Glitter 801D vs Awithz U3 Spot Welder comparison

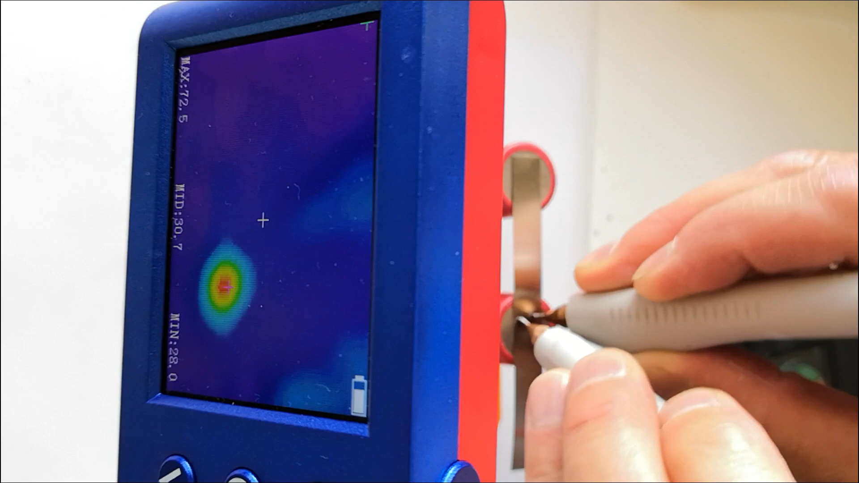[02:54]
Now let's see how much the devices heat up the battery during welding.
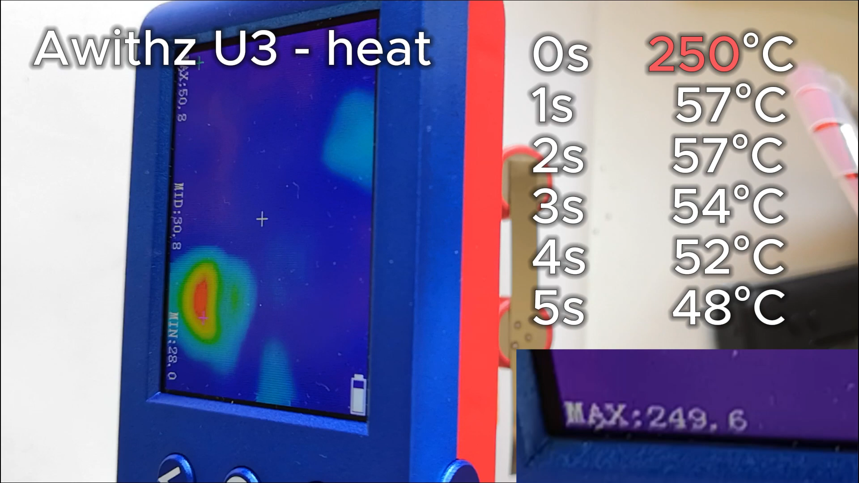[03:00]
The Avis raises the temperature to 250 degrees Celsius.
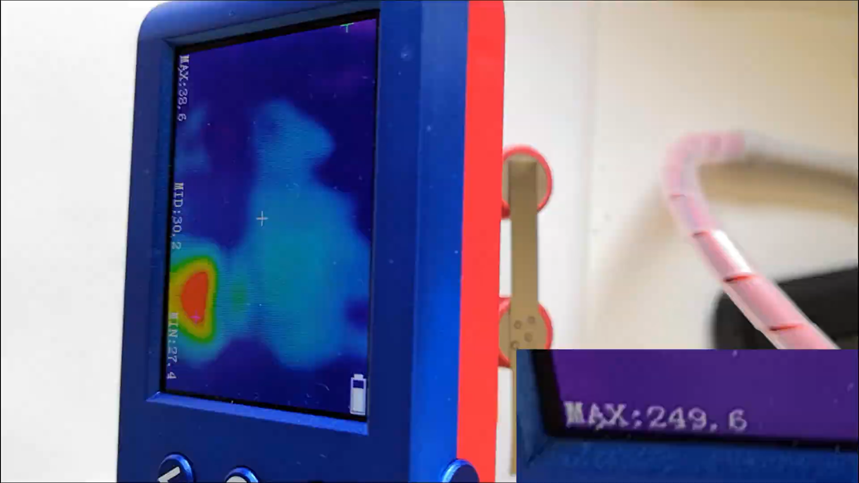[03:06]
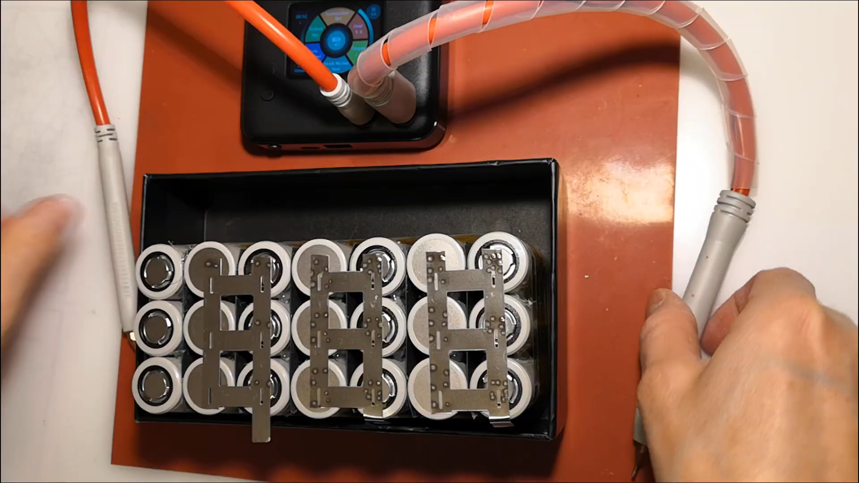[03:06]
Because it provides lower current, it uses a longer pulse which leads to more heat.
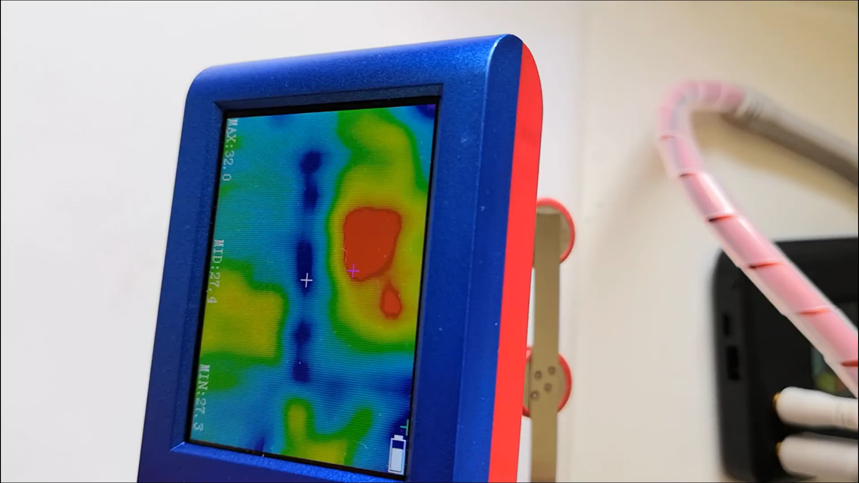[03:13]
Glitter on the other hand only hits the battery to 49 degrees.
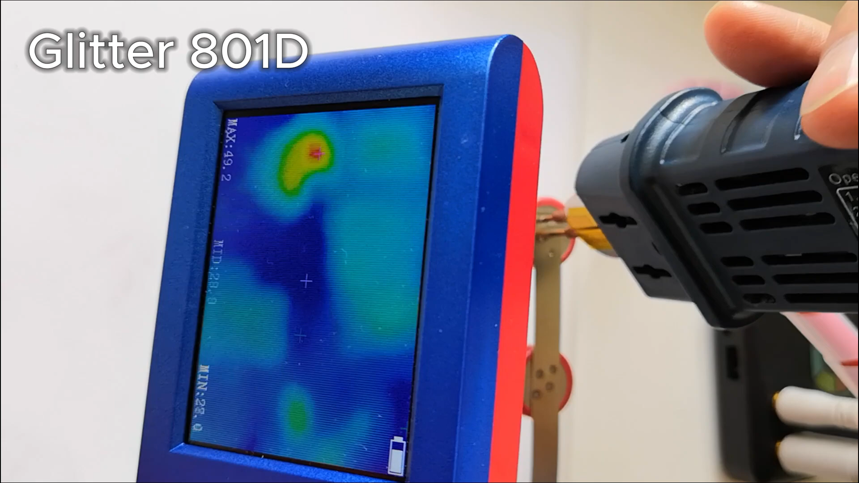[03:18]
Thanks to the super capacitor, it delivers a high current in a short pass.
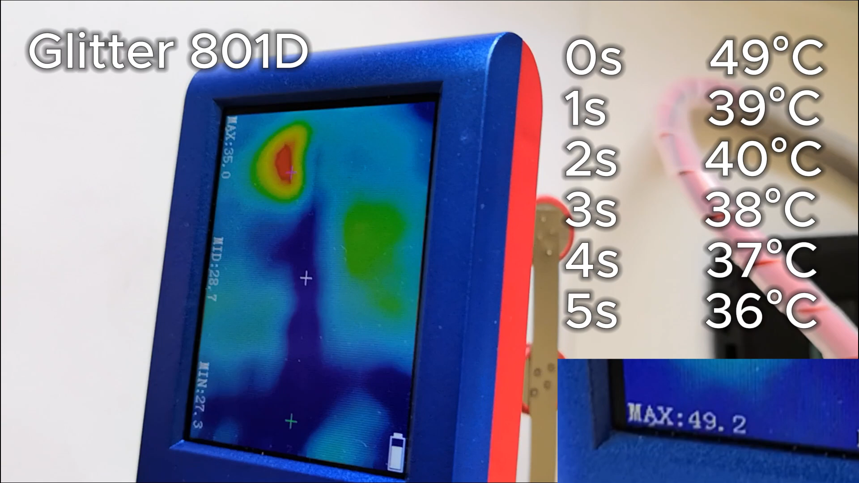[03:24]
That keeps the battery much cooler.
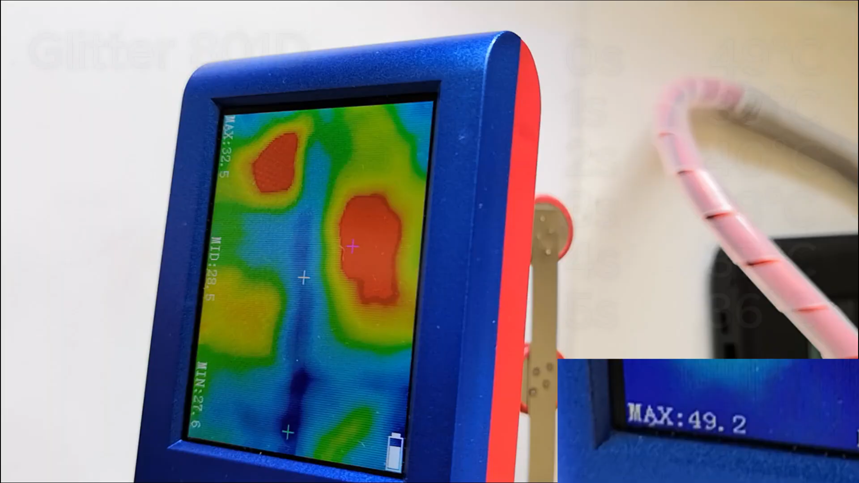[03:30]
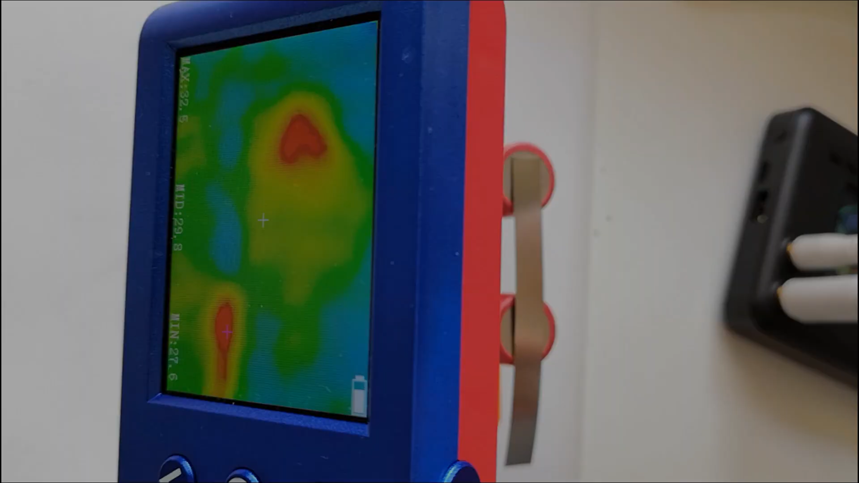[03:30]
So the weaker device actually heats the battery more.